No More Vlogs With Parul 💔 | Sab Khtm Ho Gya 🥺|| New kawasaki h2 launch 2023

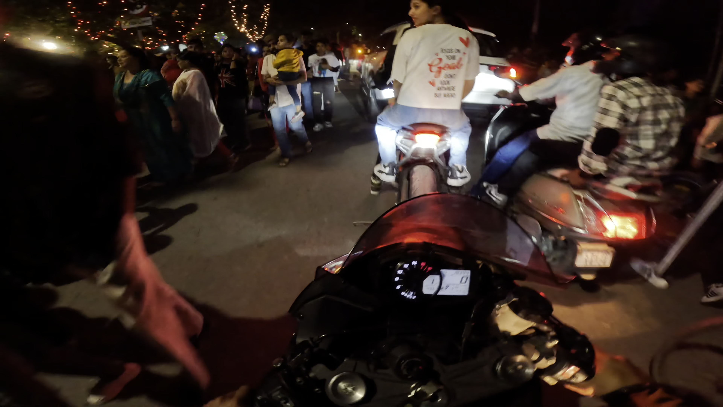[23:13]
भाई देख रहे हो क्या रिएक्शंस मिल रहे हैं भाई को, भाई रईस की बाइक को क्या रिएक्शंस मिल रहे हैं भाई, और पुलिस वाले भी आगे हमारा वेट कर रहे होंगे।
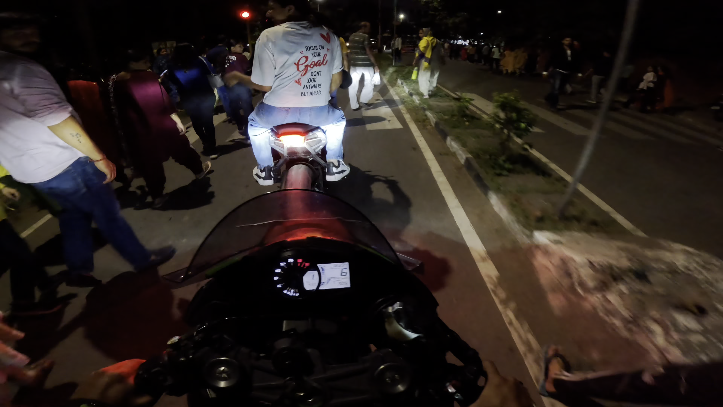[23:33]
भाई हरे हरे पुलिस वाले जल्दी निकल ले।
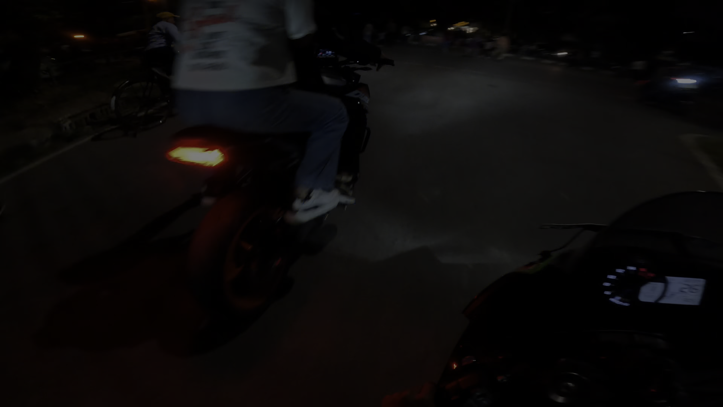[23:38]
जब हम फाइनली सब कुछ देख के निकल चुके हैं और अभी हम जा रहे हैं भाई कुछ खाने पीने के लिए, क्योंकि भाई रईस को और पारुल को लगी है बहुत सारी भूख,